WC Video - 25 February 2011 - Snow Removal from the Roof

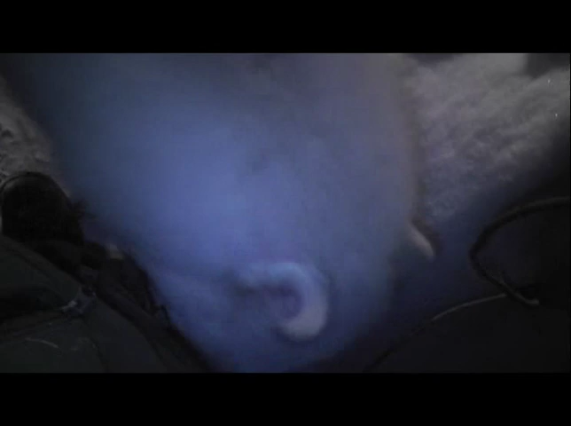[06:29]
other thing is if there is a wolf on top of the den and a wolf inside the den chances are the inside wolf is Shadow and the wolf on top is Malik
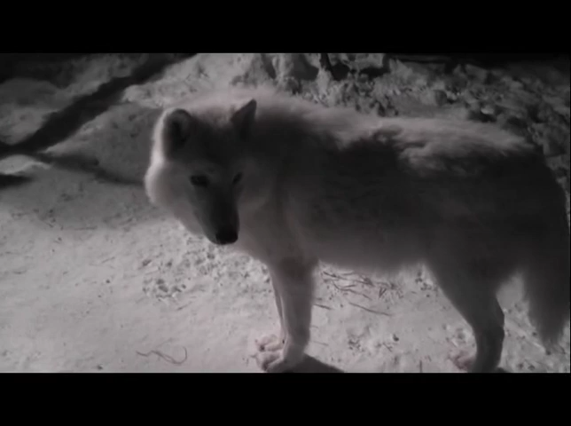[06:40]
so again here's a glimpse of those almond shaped eyes that is characteristic of Malik the other thing is you may be able to see that colic raised hair in the middle of his nose that's another IDE that we use when we're looking at Malik in a photo again in video it's a little bit tough so we'll definitely look for that thinner body frame
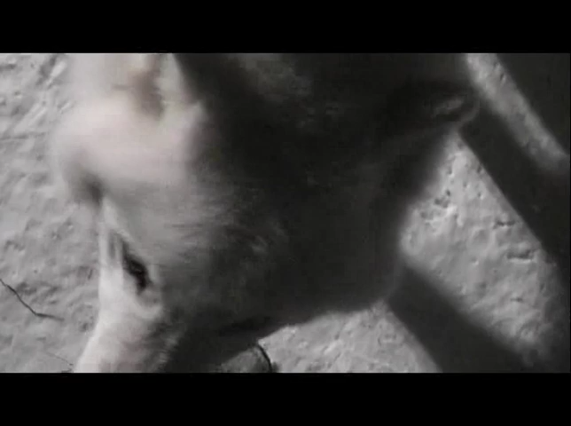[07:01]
narrower ahead and possibly a little less animated or a little more reserved that's fairly typical Shadow's a pretty animated wolf